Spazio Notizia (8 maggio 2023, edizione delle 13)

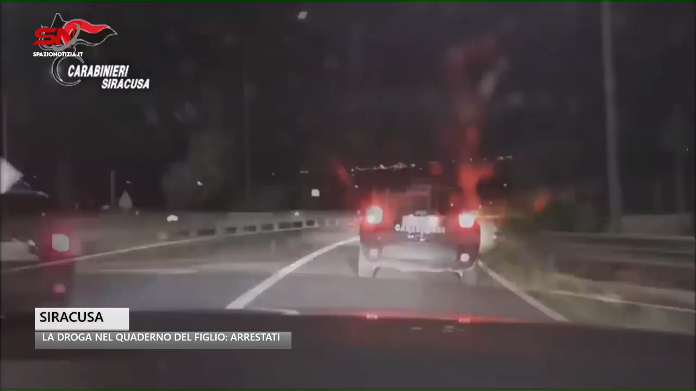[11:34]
I due a bordo di un'autovettura a noleggio in transito
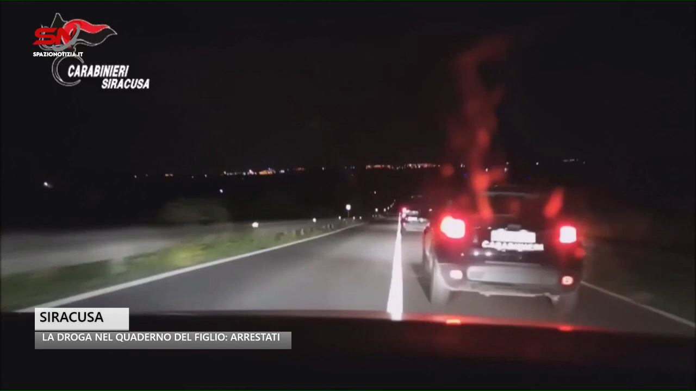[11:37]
nella frazione di Belvedere di Siracusa sono stati controllati dai militari dell'arma a cui hanno subito riferito di non portare con loro alcunché di illegale dicendosi sorpresi per il controllo.